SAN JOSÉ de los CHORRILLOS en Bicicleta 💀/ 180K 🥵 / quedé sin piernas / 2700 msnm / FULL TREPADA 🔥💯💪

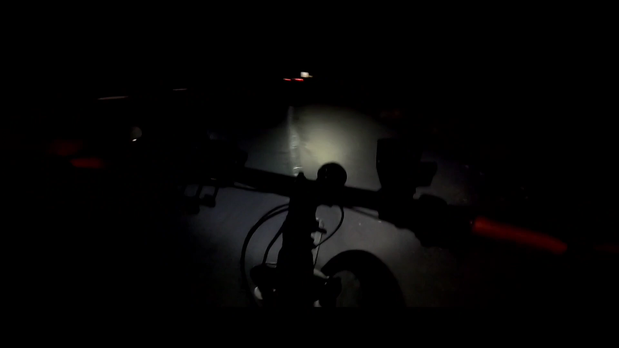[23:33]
No puedo mirar la hora porque no hay luz, no veo nada, el relojito. Seguimos avanzando.
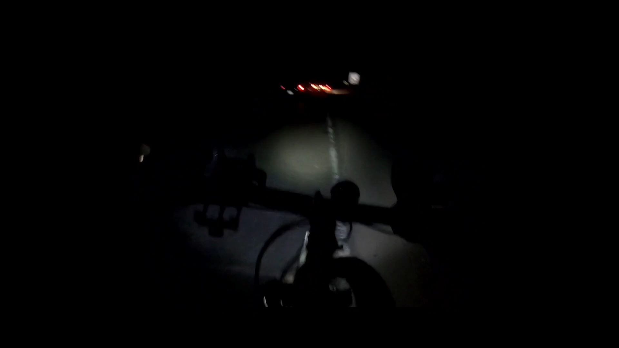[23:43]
Ya falta poco, ya. Llego a la cima y todo es bajadita hasta mi casa. 7:25 de la noche.
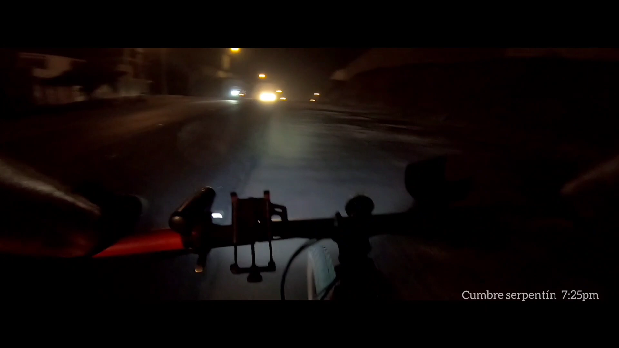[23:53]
Ya estoy a escasos metros de la cumbre. Acabo de terminar de subir todo el Serpentín de Cieneguilla. Ahorita ya 15 kilómetros de bajada o 20 y estoy en mi casa.